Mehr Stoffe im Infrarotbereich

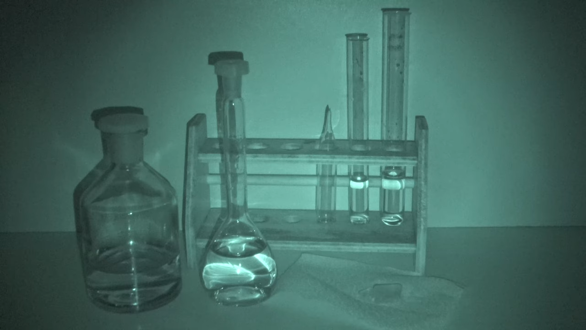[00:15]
In diesem Video schauen wir uns weitere Beispiele von Stoffen und Experimenten im Infrarotlicht an.